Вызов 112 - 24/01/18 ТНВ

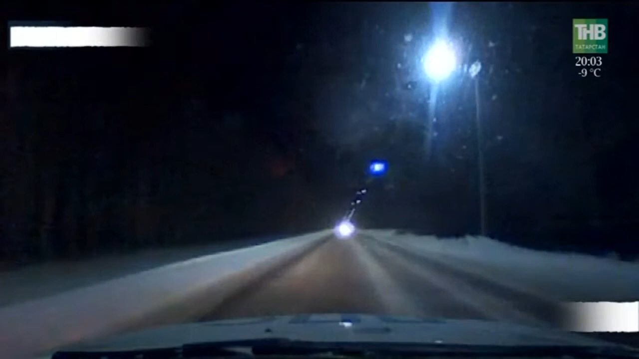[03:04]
Он без каких-либо видимых причин выезжал на встречную полосу, создавал аварийную ситуацию, угрожая безопасности других участников движения, чем и привлек к себе внимание сотрудников автоинспекции.
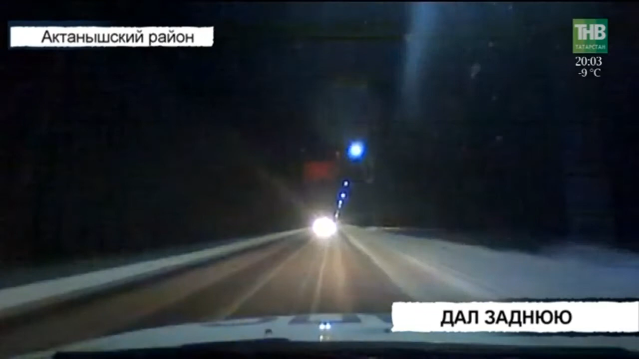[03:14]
Экипаж решил проверить водителя «Лады» 99-й модели. Но оценить состояние мужчины оказалось не так-то просто. На просьбу остановиться водитель не реагировал и продолжал движение. Тогда автоинспекторы продолжили погоню, включив проблесковые маячки. В какой-то момент водитель «Лады», видимо, решил перехитрить сотрудников автоинспекции. И при въезде в село Актаныш начал двигаться в обратном направлении.
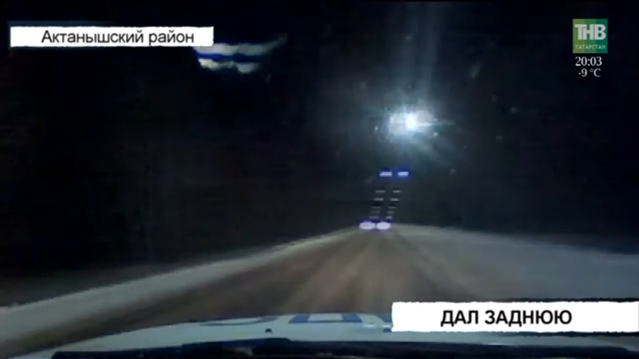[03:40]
Но задним ходом. Причем довольно резво. Система позиционирования, которой оснащен полицейский автомобиль, показывает, что скорость достигала 30 км в час.
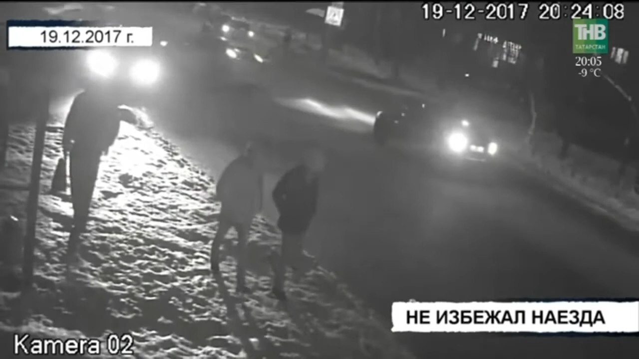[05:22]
переходившую дорогу в метре от «Зебры». Она скончалась спустя несколько часов в больнице.